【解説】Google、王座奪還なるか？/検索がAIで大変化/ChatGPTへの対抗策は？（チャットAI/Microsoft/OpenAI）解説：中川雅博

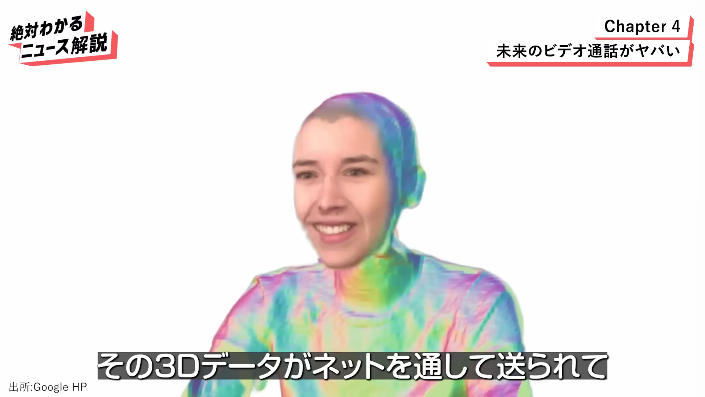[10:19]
それで3Dスキャンみたいな感じをしてその3Dデータがネットを通して送られて特殊のメガネとかかけなくても